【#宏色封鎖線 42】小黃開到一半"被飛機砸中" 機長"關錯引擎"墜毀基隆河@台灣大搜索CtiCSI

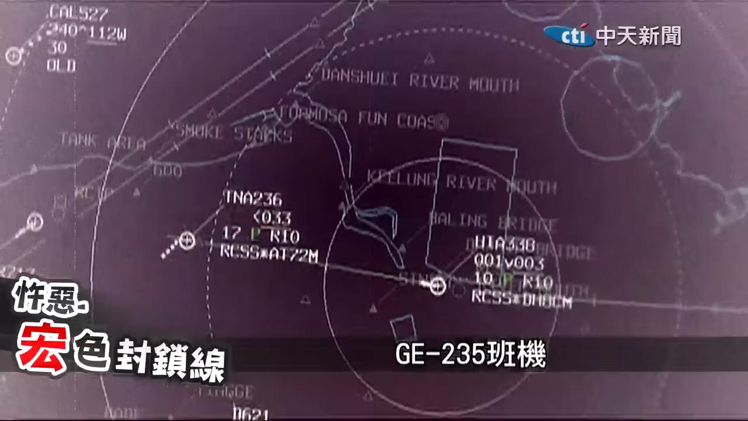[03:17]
G1235班机在2月4号的早上10点52分从松山机场起飞，